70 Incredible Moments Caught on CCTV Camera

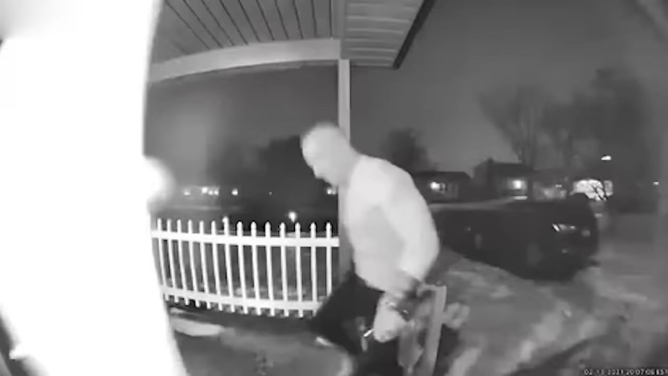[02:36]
Here's someone who has not learned from his mistakes.
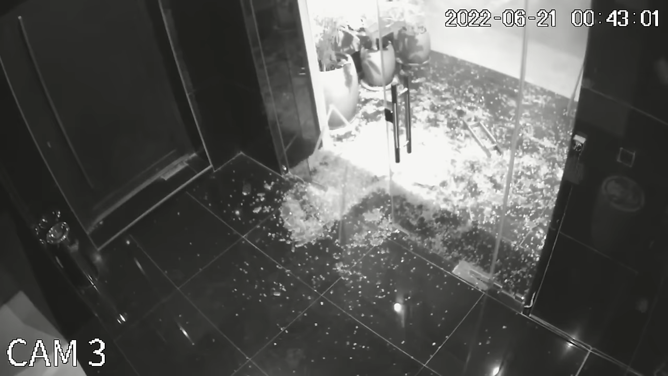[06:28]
We're pretty sure most people wouldn't have noticed there was a door, either.